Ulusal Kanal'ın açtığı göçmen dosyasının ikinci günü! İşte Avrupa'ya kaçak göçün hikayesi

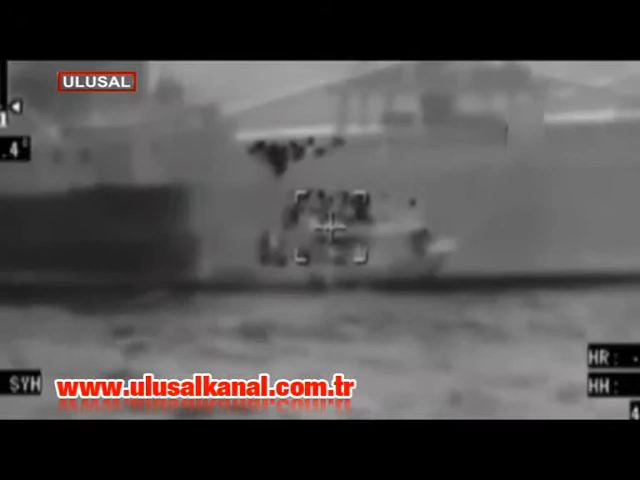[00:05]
2.15 saat 10.10 Tehran Kale Güneyi 1'in kaçıklarında mülteci bozu destek edildi. Bir umutla yola çıkıp kaçak olarak sınırları geçtiler.
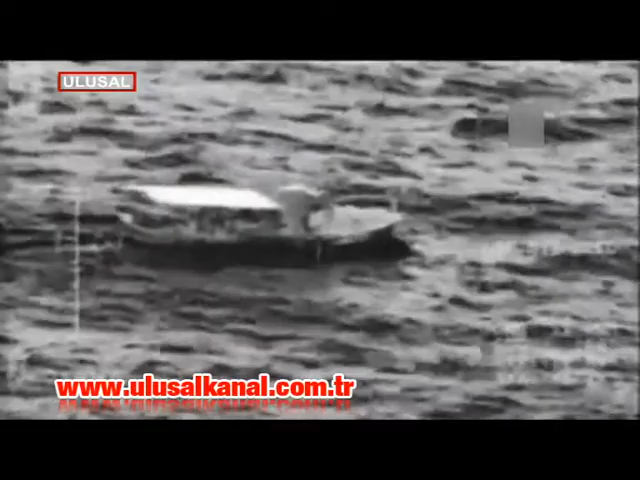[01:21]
Hesestim şu anda, içerisi bayağı kalabalık, üstü bilginiz olsun.